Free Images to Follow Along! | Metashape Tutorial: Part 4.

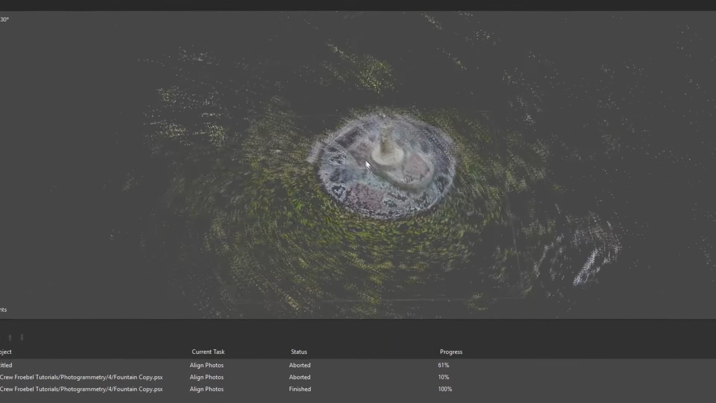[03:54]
And if you can see, as we drag it, we're kind of able to sort of weirdly explore this 3D model.
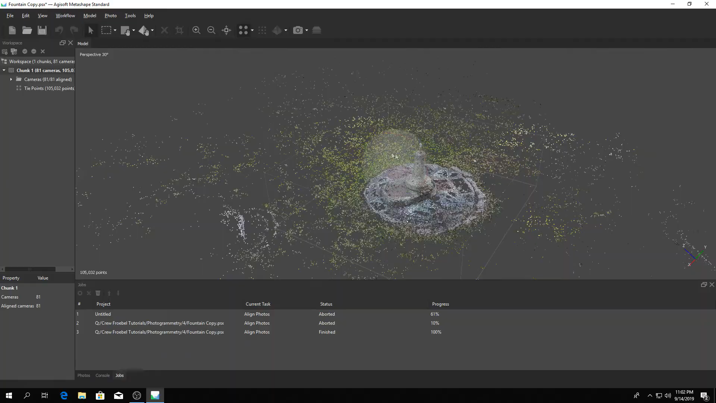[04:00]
Using the scroll wheel on your mouse, you can scroll in here,
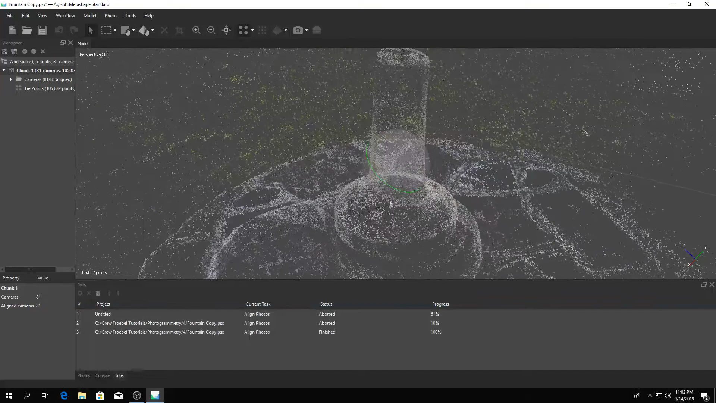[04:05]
and by clicking down on the middle mouse button, you can drag around.
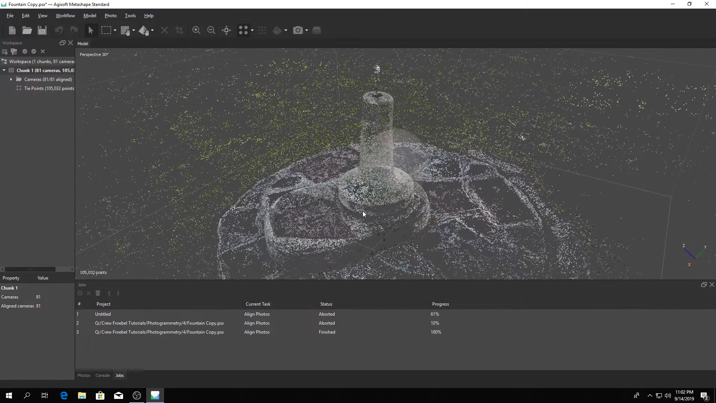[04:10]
You can also hold Alt and drag for the same effect.
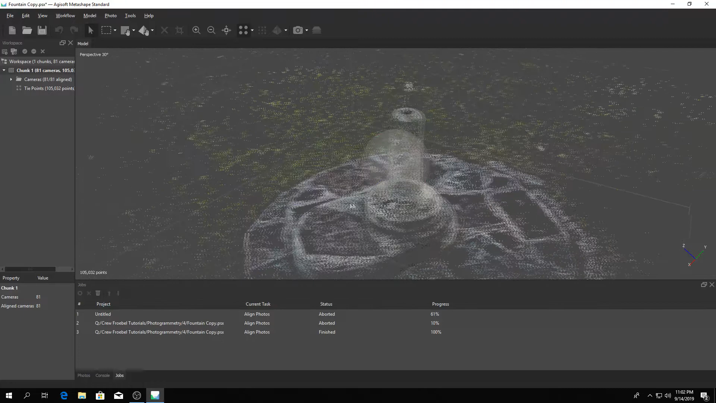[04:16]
The first thing we're going to want to do is save the model.
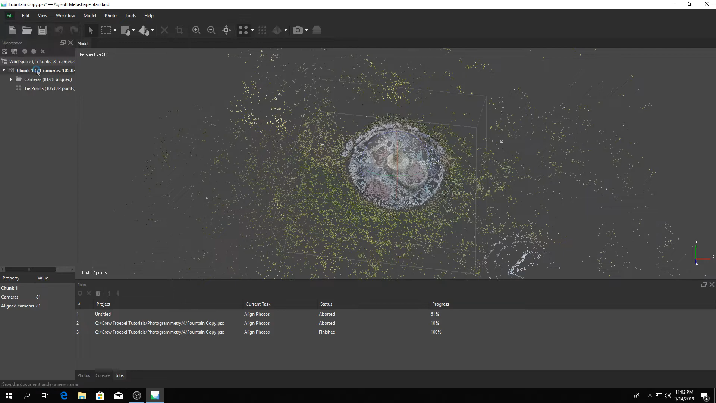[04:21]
I'm going to do Save As, and I'm just going to save it as Fountain Model. There we go. So what I want to do here is I want to clean this up,
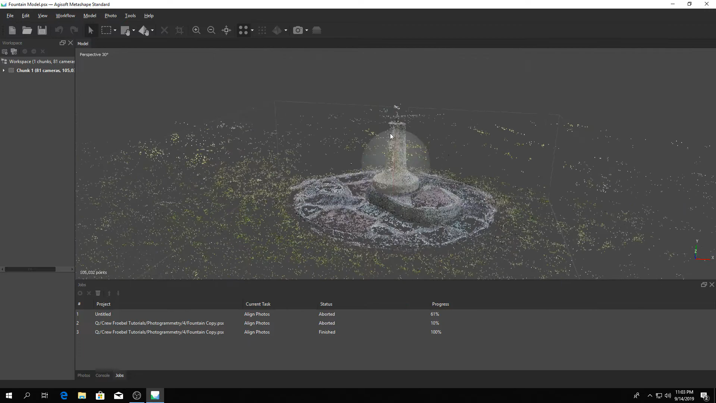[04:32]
because, you know, the photogrammetry algorithm detected all of these points, but a lot of them are points that we don't need.
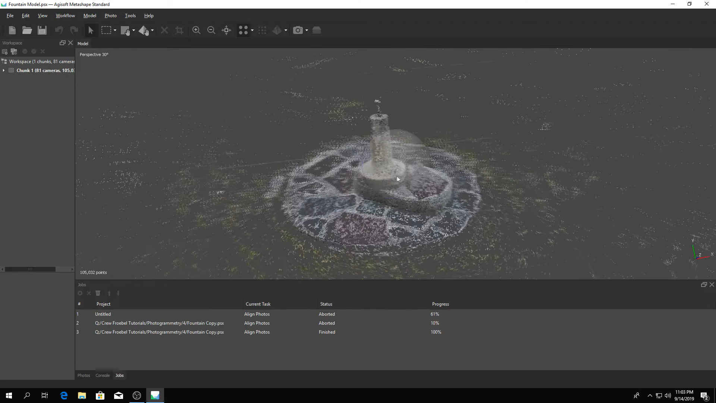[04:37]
So all these points out here, for instance, all of these points are grass. So it detected a bunch of grass, so you can see all this grass here. And now if we look back on the 3D model, you've got all these green points.
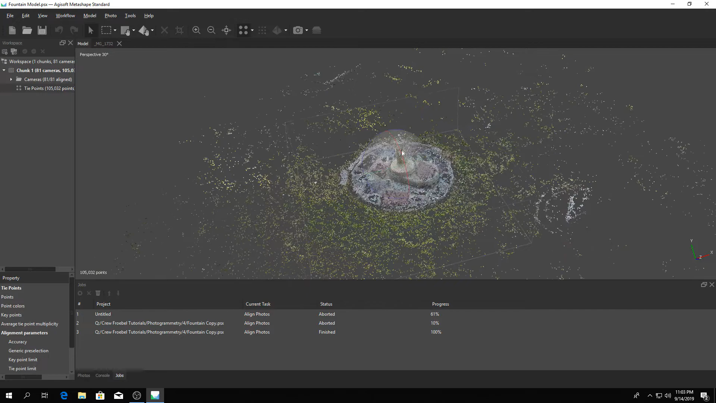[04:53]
Now, I don't really need the grass, because that's not the focus of my composition. All I need is the fountain itself. So to do that, I'm going to go up here, and I'm going to select the Circle Selection tool. Just in this instance, we're going to use Circle Selection.
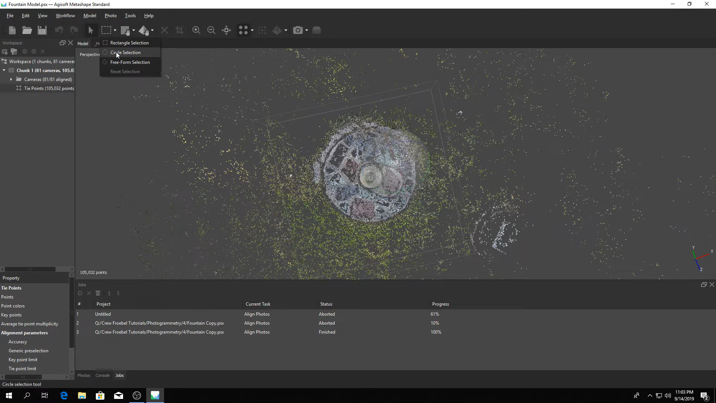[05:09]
Because my 3D model is a circle, I'm going to click and drag from the center,
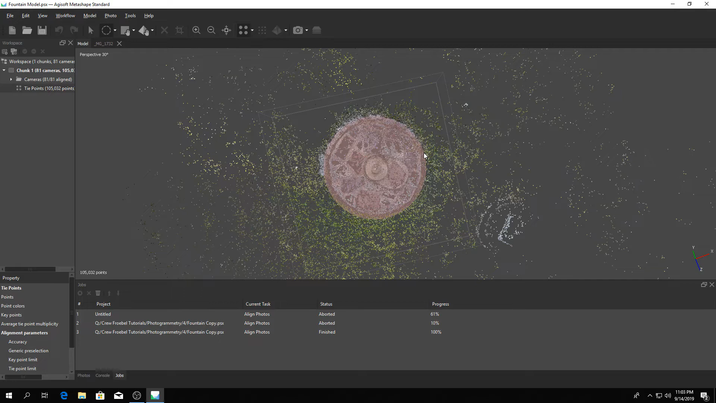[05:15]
select all those points in the center there, and then I'm going to select this button right here, which is the Crop Selection.
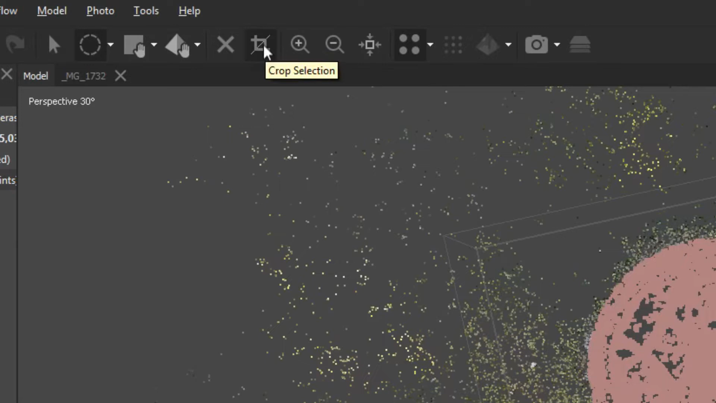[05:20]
So what that does is it's going to delete all the other points, except for the ones that I selected.
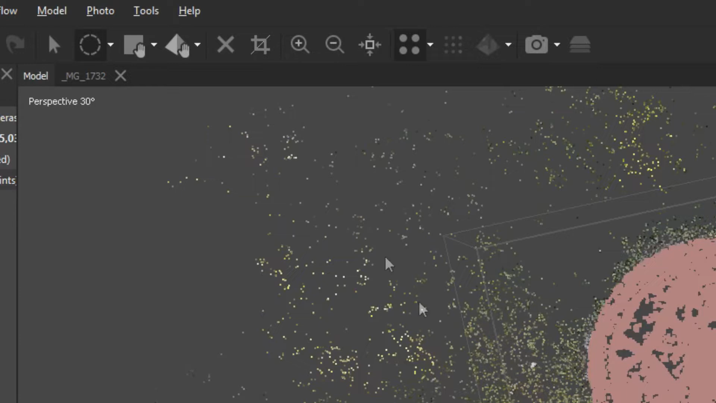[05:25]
I'm going to do that right here.
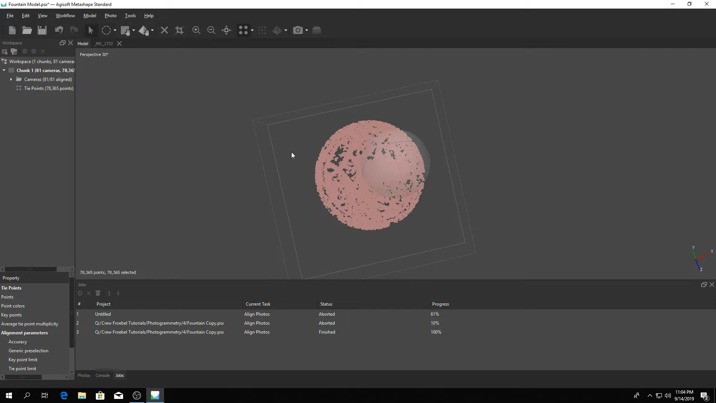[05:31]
And as you can see, it just removed all those points. So to unselect now, I'm just going to hit the Select tool and just click anywhere.
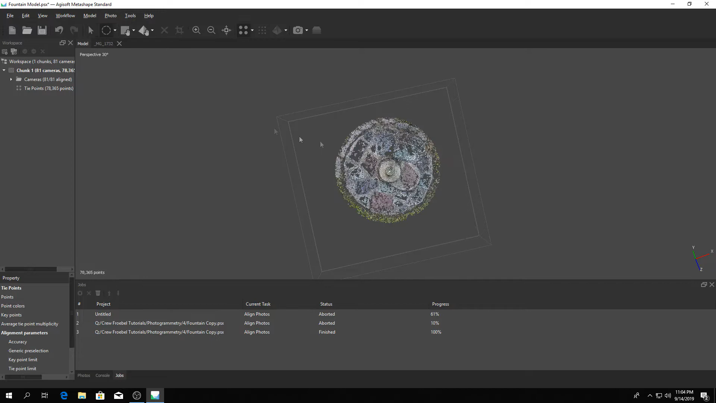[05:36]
And if I rotate around, as you can see, it's sort of carved out a little circle for us here.
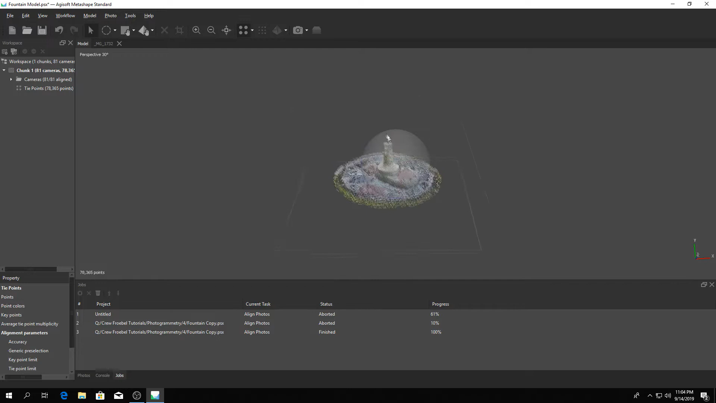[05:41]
So the less points that we have to work with, the faster the photogrammetry process will go.
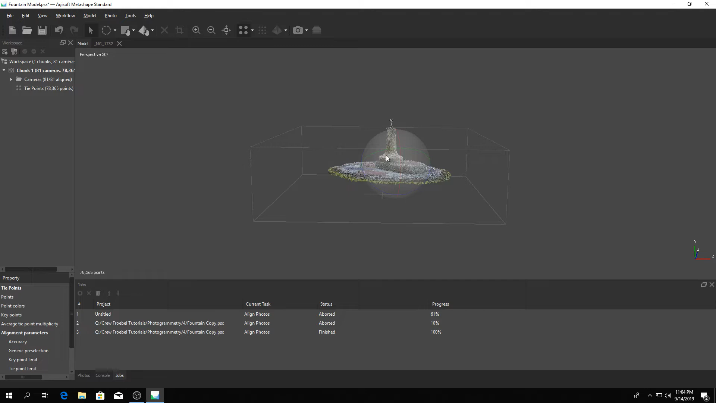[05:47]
Now, before we go any further, we need to expand the bounding box.
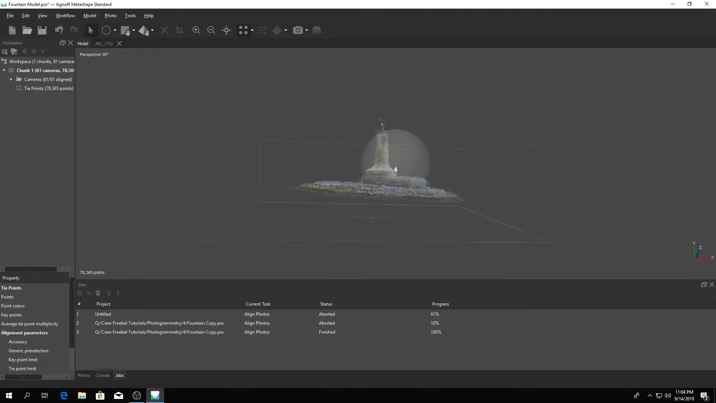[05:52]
The bounding box, also known as the region,
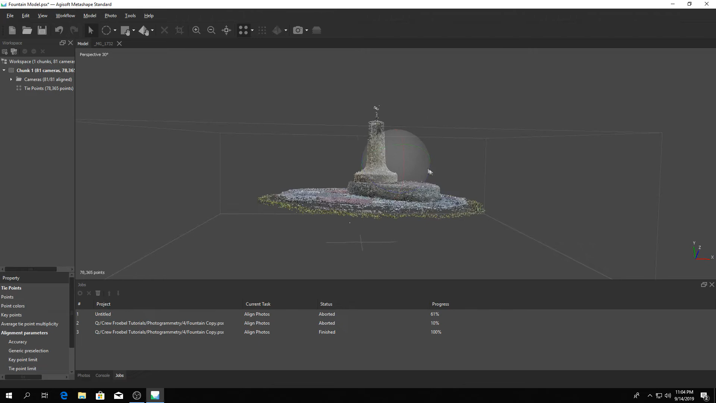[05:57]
is sort of this thin cube that's surrounding our 3D model.
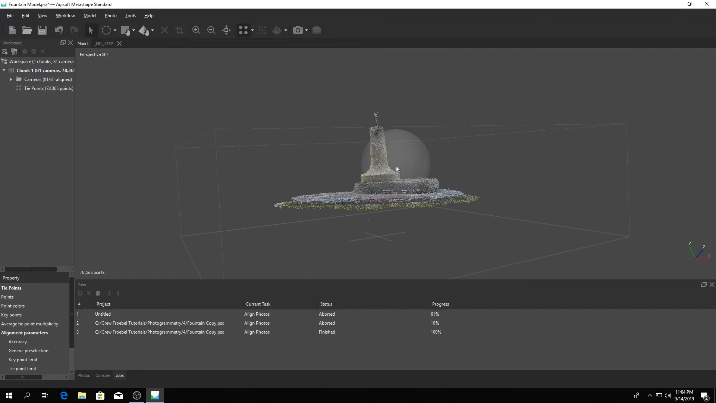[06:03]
What you're going to want to do is you're going to want to expand this so it fits over the model.
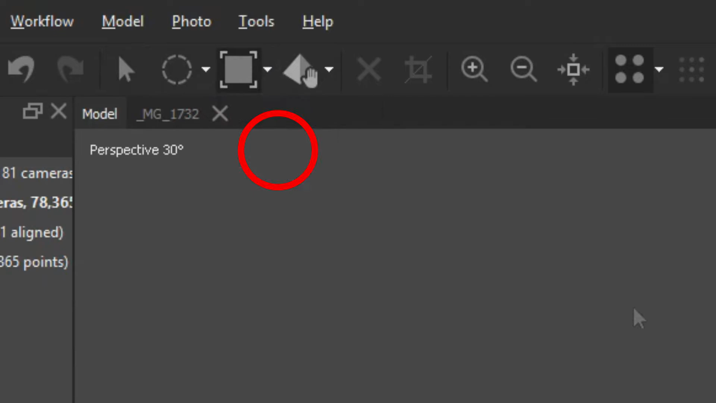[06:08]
So as you can see, the top, if I drag around here, the top of the fountain is being cut off, which means it's outside of the processing range. So I'm going to drag this bounding box up, bring this a little closer.
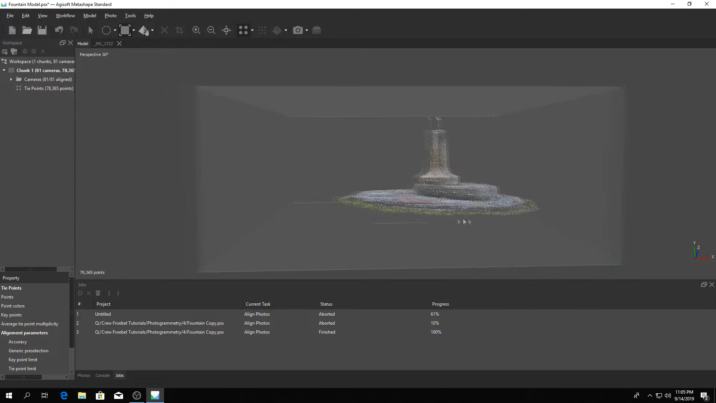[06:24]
And then move over here. So I'm dragging the middle mouse button, and I'm clicking these little blue spheres.
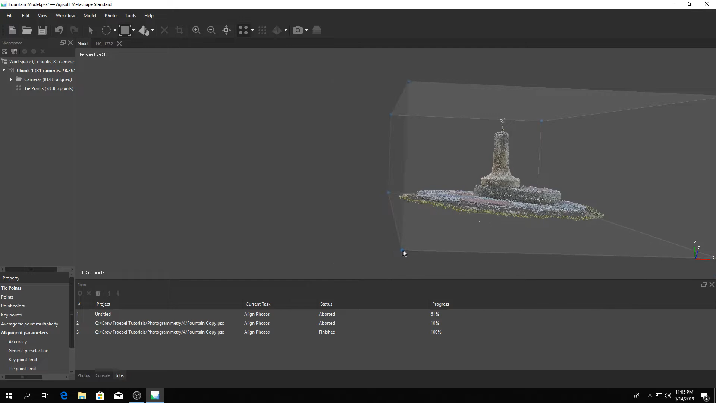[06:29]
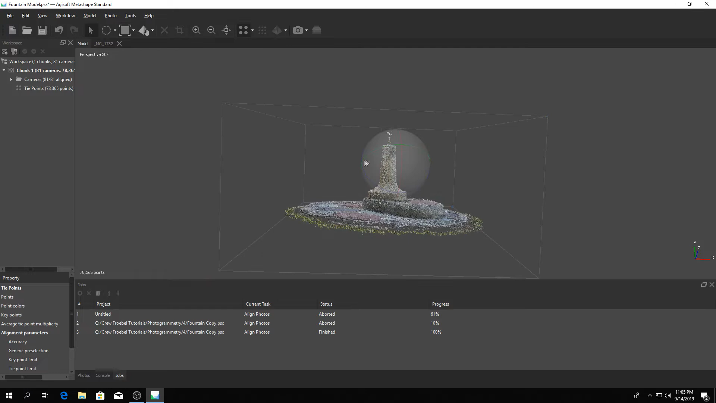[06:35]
And now if I rotate around the 3D model, you can see it is now completely inside the box, which is what we want.
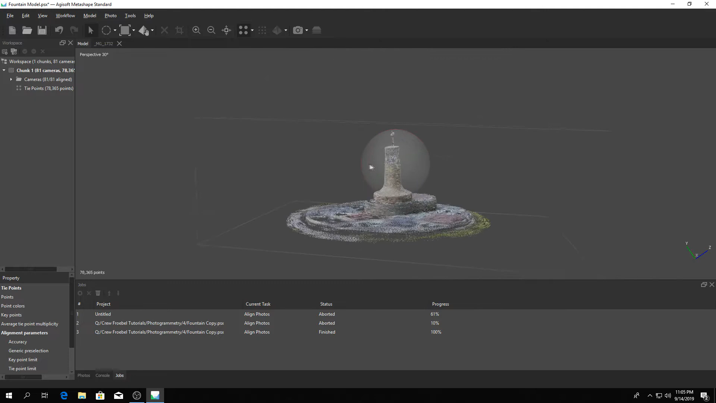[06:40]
And there we go. Okay, that's looking pretty good. So now we're just going to save what we've done, and I'm going to go up to the chunk again, right-click, process, and then select build dense cloud. Now we can just set it to medium. I recommend medium for most 3D models.